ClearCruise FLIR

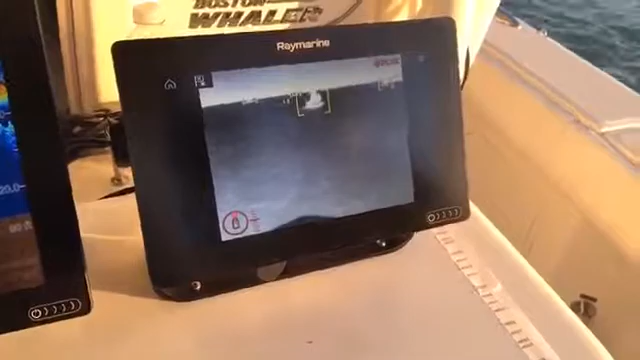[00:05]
Clear Cruise IR Analytics on the FLIR M200. Jim, could you tell me a little bit about what that is?
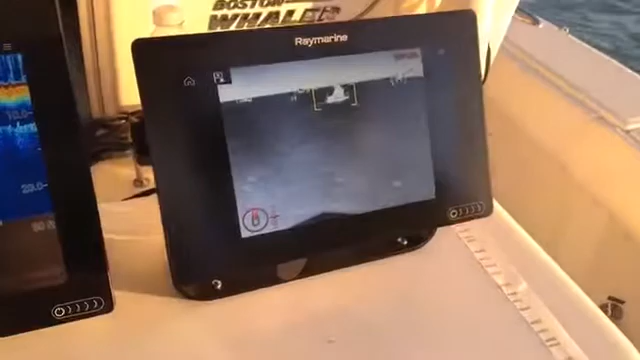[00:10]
Sure, so the M200 is a new camera that we unveiled at the Miami show this week
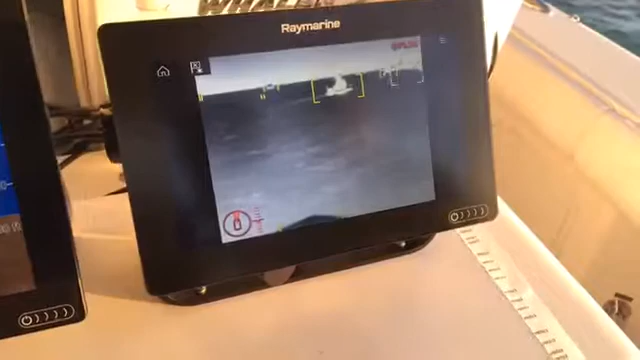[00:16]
and one of the capabilities it has when it's linked to the new Raymarine Axiom family of multifunction displays is Clear Cruise Analytics.
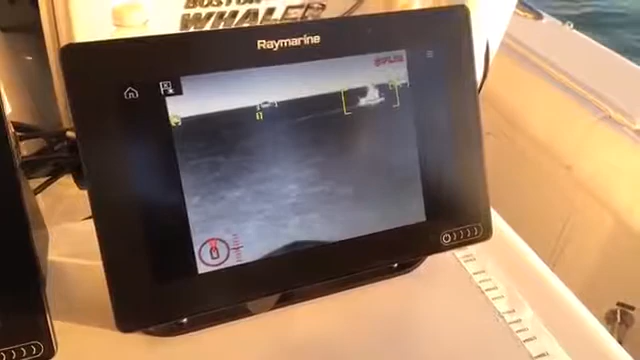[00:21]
So the camera has some smarts in it and it
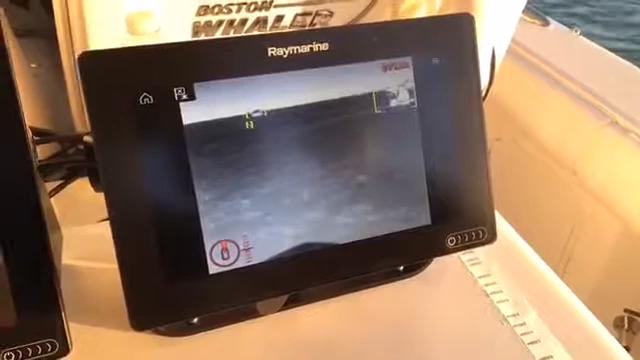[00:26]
actually analyzes the scene in front of the camera looking for non-water objects in the water in front of the boat.
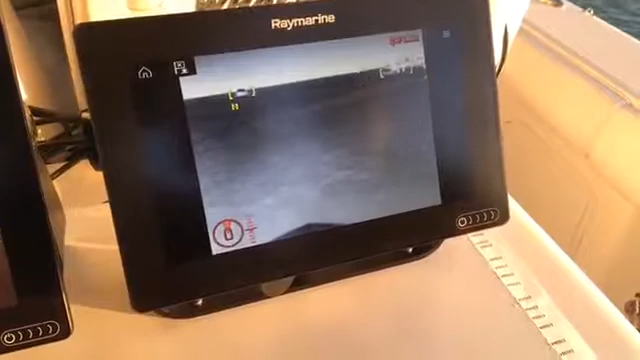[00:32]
So that's things like other boats, buoys, floating debris.
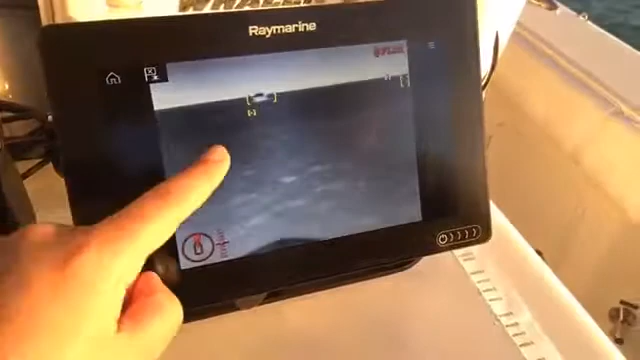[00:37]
So that's like a buoy right there? Yep, that's a little float that's picked up in the waterway in front of us. There's a big yacht coming towards us. So the system is going to be able to warn you when there's hazards in the waterway in front of you.
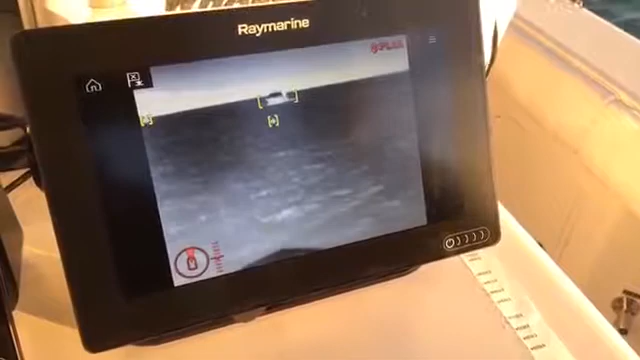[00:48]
Wow, that's really cool. And this is only available on the
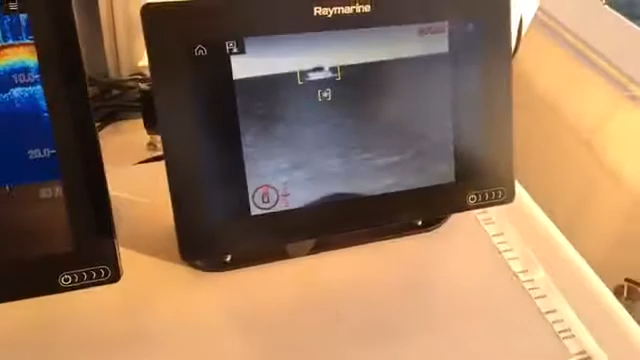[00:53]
M200 with the new Axiom MFD? That's right.
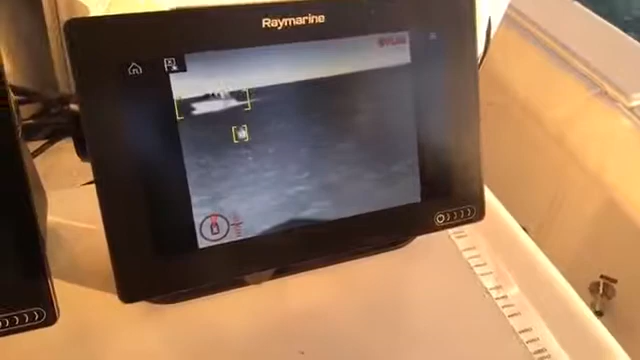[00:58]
Yeah, M100 or M200 with the Axiom multi-function display. Cool. Yeah, it's very, very cool.